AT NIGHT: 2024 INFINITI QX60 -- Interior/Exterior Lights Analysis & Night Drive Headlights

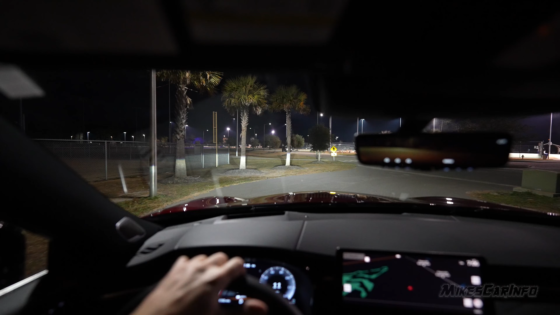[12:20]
Oh, it's actually somewhat functional. Even on the road, like I drive on flat roads that are not very curvy, so you know I don't really get the full benefit of the motion lights, you know. But I can see where these could be useful in certain scenarios.
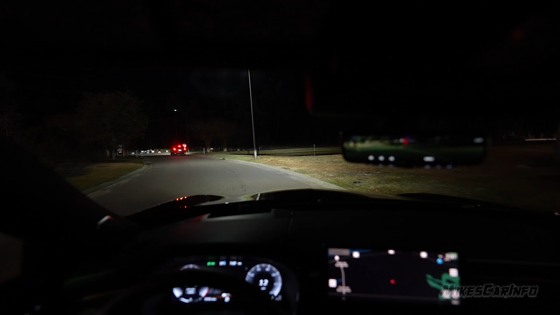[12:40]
And the automatic high beams so far have been working okay.
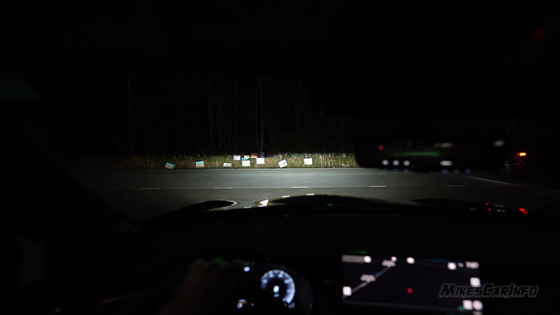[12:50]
It's one of those things where they usually don't work very well, but this one seems to be working good. So as we drive, you'll notice with the low beams that there is a cutoff, like a little shadow on the oncoming lane. So just because the pattern isn't perfectly, that's intentional. Just because the pattern isn't like perfectly flat, doesn't mean there's a problem. That's actually intended to be a little bit lower on the oncoming lane.
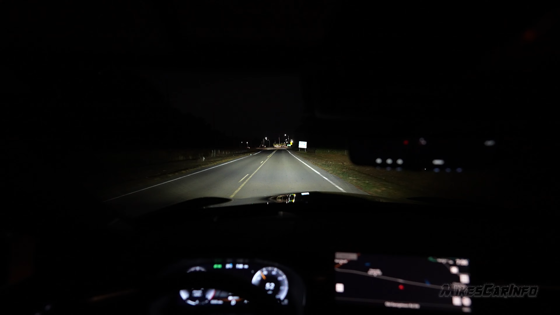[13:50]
So there's the low beams and then there's the high beams. You can see that, see the difference there. And yeah, these look pretty good. The high beams are not as like impressive as you might think.